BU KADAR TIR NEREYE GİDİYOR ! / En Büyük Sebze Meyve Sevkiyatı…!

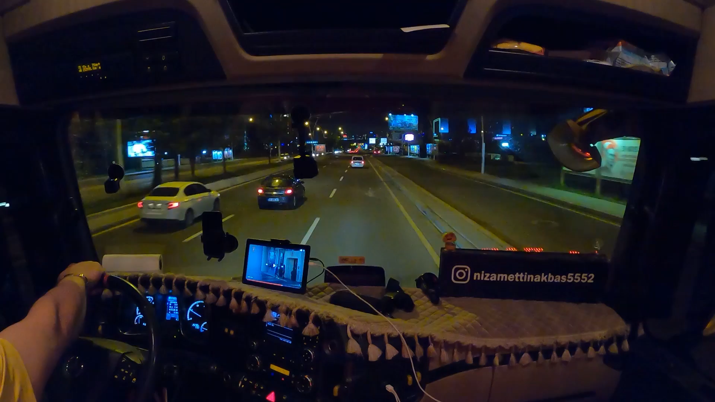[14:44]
Şimdi tavalyayı takip ediyorum. Bir kere başıma geldi. Kafam dalgınlığından dolayı Samsun tabelasını geçtim. Vallahi var ya tam böyle Ankara'nın merkezine giriş yaptım. Onun için dikkat ediyorum. Yavaş yavaş gidiyorum. İleriden Samsun'a dönüş var. Samsun yoluna onu kaçırmamam lazım. Şu an HD falan geçtim yani. Otakar'ı falan geçtim. İstanbul, Konya, Eskişehir. İleriden Samsun'a dönüş olması gerekiyor. Afiyetle. Afiyet yardım binasını geçtim şu an.